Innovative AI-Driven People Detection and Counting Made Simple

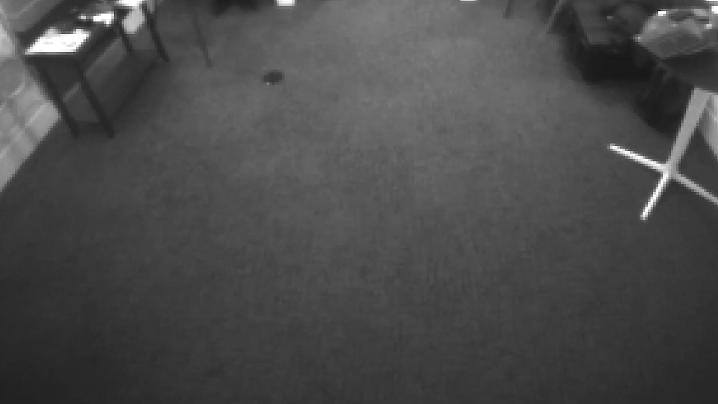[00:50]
As people walk in through the doorframe, the AI algorithm running on Katana detects a person,
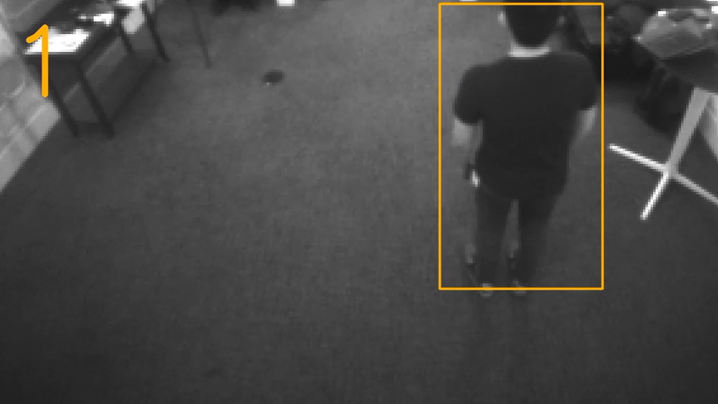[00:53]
qualifies that it is indeed a person, localizes the person using the coordinates of a bounding box. The detected person is framed by the yellow bounding box. Let's have a look at it again.